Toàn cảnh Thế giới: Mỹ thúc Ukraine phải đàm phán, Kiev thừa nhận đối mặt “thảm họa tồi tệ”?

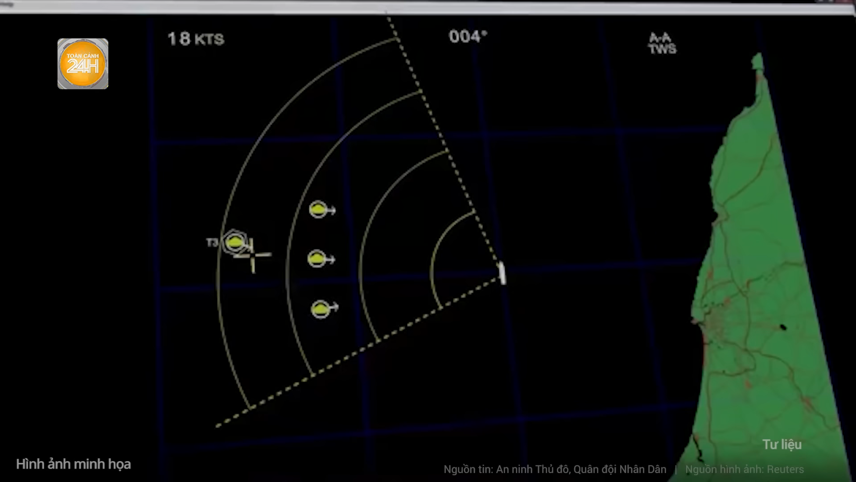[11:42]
RPS-92-NMHR của công ty DRS để phát hiện mục tiêu